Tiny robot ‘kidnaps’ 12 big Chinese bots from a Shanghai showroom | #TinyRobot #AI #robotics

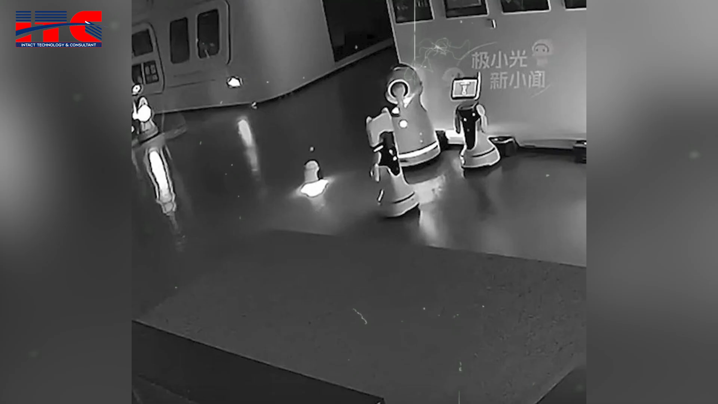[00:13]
An unusual incident in Shanghai has came to light where a small AI-powered robot named thereby reportedly kidnapped 12 large robots.
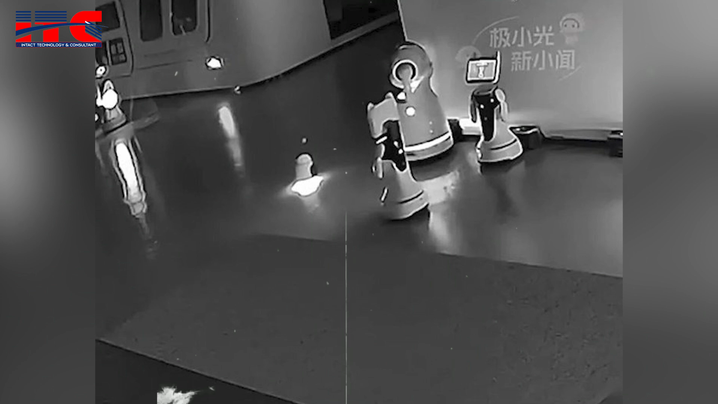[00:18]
This incident came to public attention through CCTV footage uploaded on YouTube.
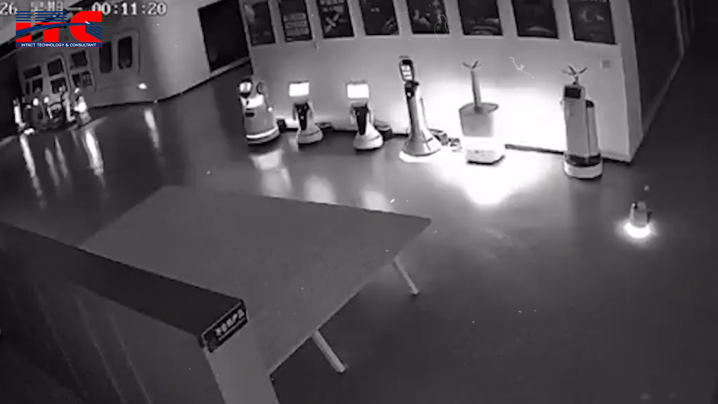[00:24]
The footage shows AirBai interacting with the large robots, exploiting vulnerabilities in their systems and leading them out of the showroom. Shanghai Robotics Company and AirBai's manufacturer Hangzhou Manufacturer confirmed the authenticity of the incident. AirBai assessed the operating systems of the large robots and took control of them. This event has raised serious concerns about the security of AI and robotics.